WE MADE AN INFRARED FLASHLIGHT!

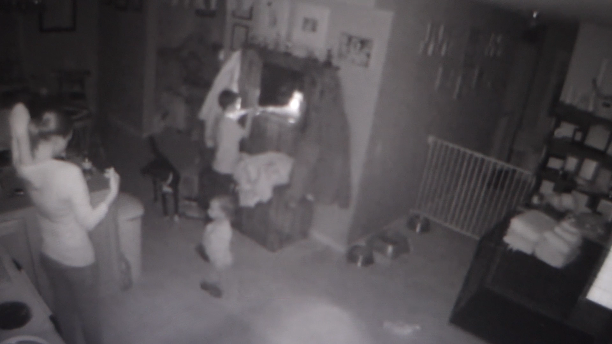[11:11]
now it looks like carson's holding a flashlight but when we look over at carson